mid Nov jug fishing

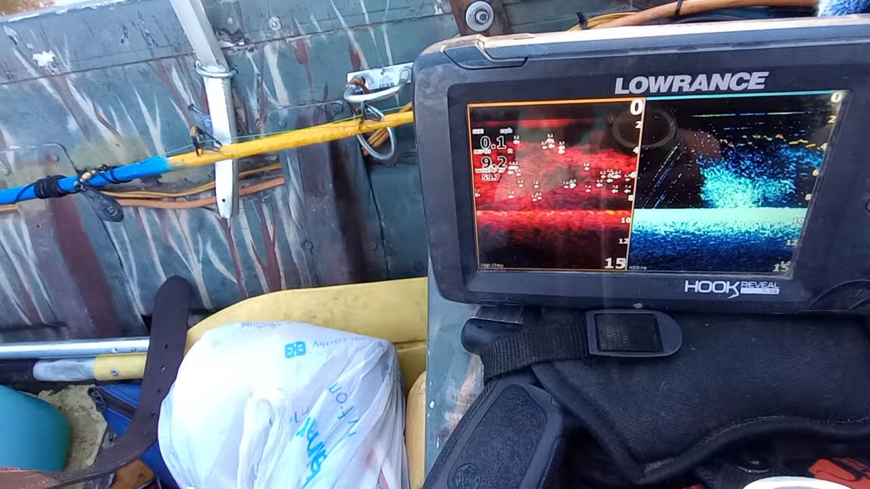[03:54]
Just little my bait fish, and then a clump. It must be right up under me.
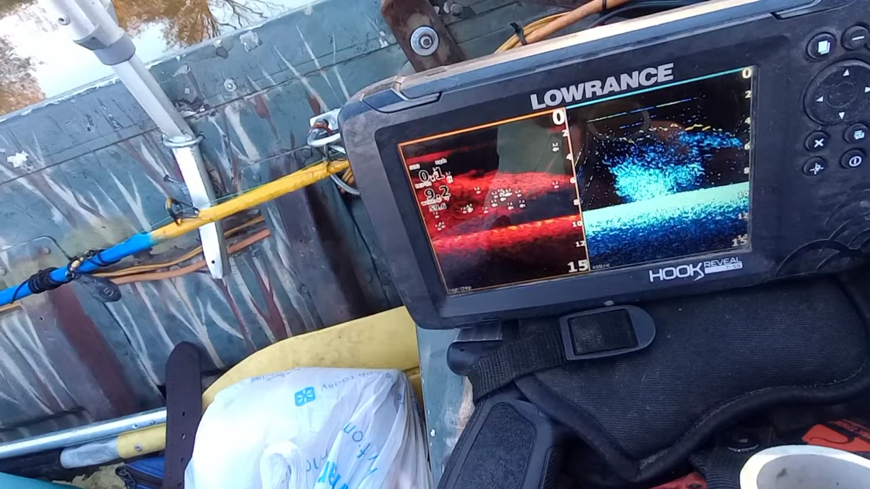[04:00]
I hope that's shad, because I'll come back up in here and set and let that happen again.
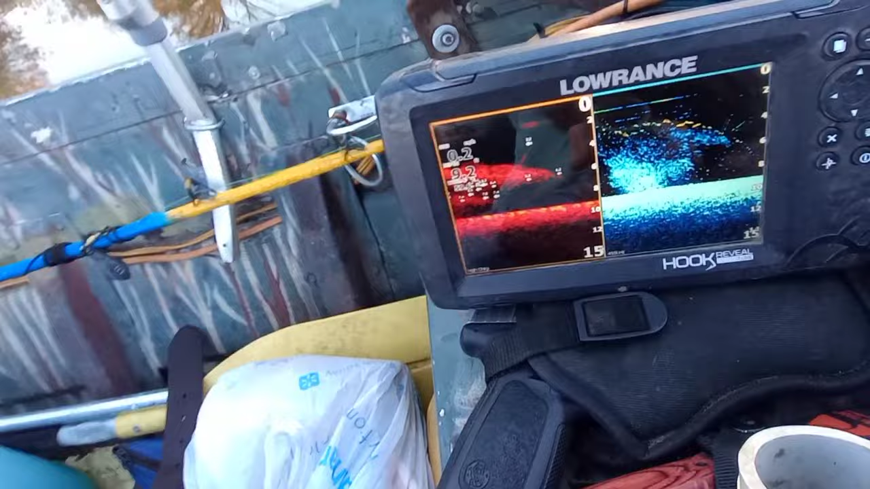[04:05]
That happens, I'll go throwing my throw net. So, all right, guys. I got my jugs out, getting my hook sorted.